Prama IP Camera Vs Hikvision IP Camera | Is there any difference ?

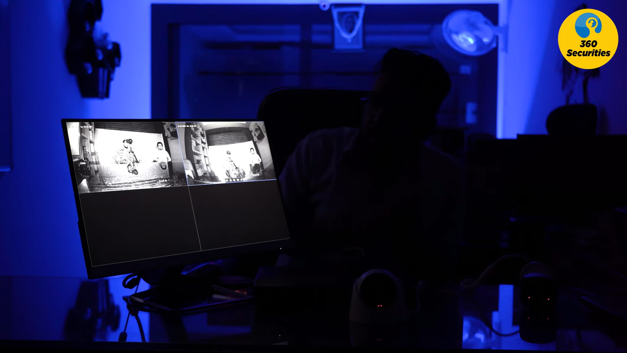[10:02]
आप देख सको इसे क्वलिटी कैसा है या कैसा नहीं है
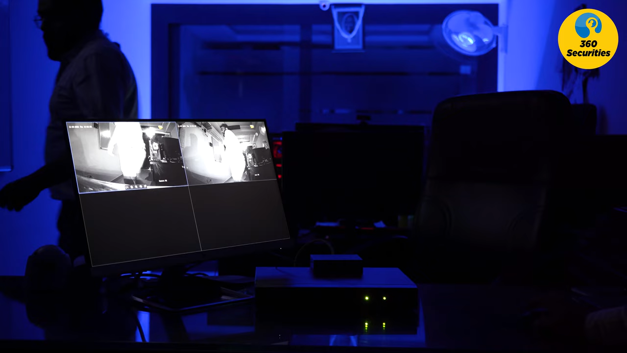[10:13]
तो अभी आप केमिरा के काफे नजदिक खड़ा हूँ तर प्रिवन थी फिट का डिस्टेंस में खड़ा हूँ कैसा क्वालिटी आ रगा आ रहा देखे मेरा स्किंटर चाल आ रख आपको बलूँ आपको तो नहीं अरहा है दिखा दोनों में आपको दोनों बडागा दिखाज
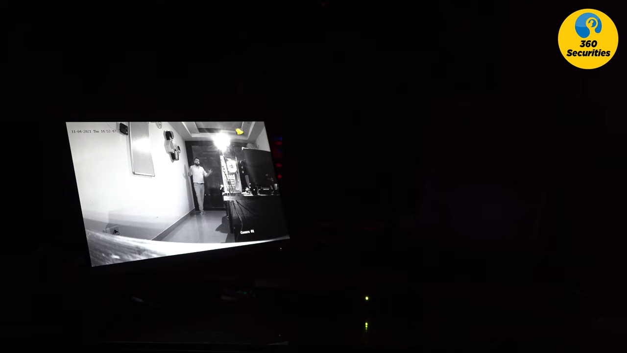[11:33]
अधि हैं अभी जो ब्लू लाइट है यहीं बंध हो चुका है कैसा कॉलिटी आ रहा है आपके सामने प्रमा खुला hetude अब मैं आपको हीकुविजला दिखाता हूं यह देखेगी हिकुविजयन क्वालिटी आप देखे मैं चल दा रहूं तक्रीबन मैं 15 फीट दों हूं तो अपने टेबल से अभी मैं
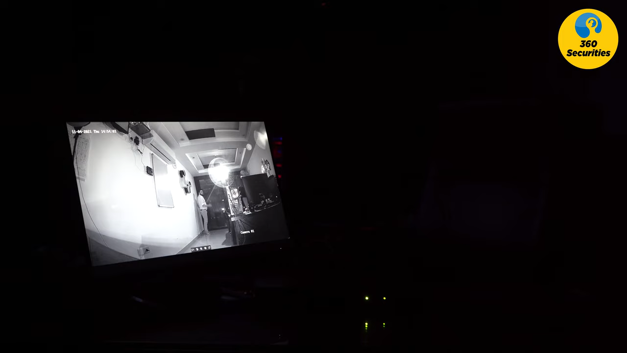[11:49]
अंदर जाता हूं उसका भी क्वालिटी आप देख रजे दोनों साथ में दिखा दो सुवे देखें